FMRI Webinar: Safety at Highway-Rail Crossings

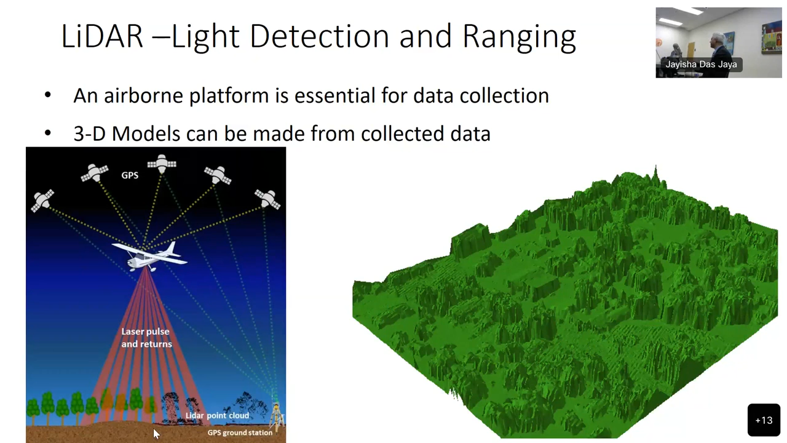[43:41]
In the interest of time, I'm not going to go into too much detail of how the LIDAR data gets collected, but it's basically an airborne platform with a LIDAR instrument that collects very detailed data on the profile of the surface. Why is it important?